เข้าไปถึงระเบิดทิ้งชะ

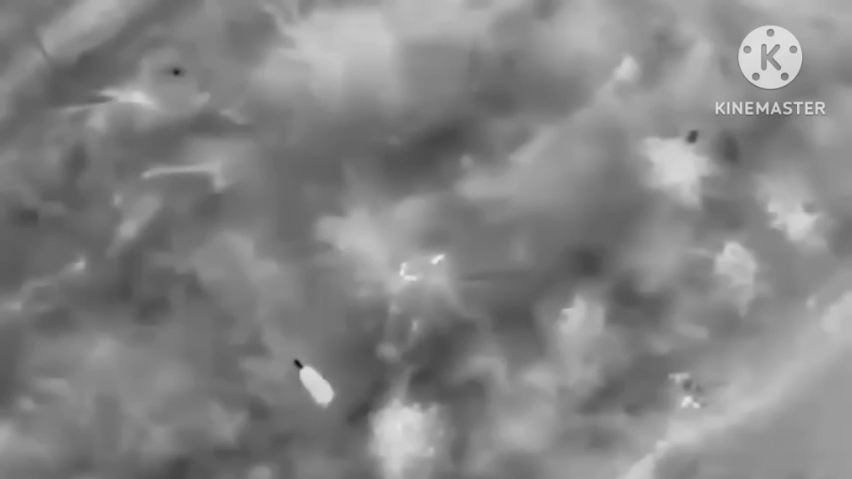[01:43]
ส่วนตัวนี้ก็เป็นบักมุดยามค่ำคืนยูเครนเขาก็ใช้กล้องอินฟราเรดเข้าบินสำรวจจ